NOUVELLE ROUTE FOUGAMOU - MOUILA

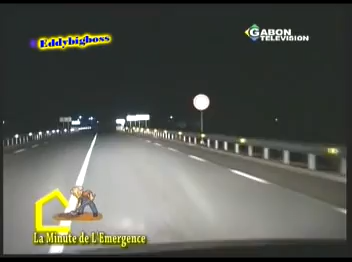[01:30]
Elles ont le mérite, au contact des phares des véhicules, d'éclairer l'ouvrage d'art hydraulique, se substituant parfois aux lampadaires. Ce parcours pour les automobilistes est le moins fatigant, agréable pour la conduite au travers de la signalisation verticale et horizontale qui vous donne meilleure lecture du trajet.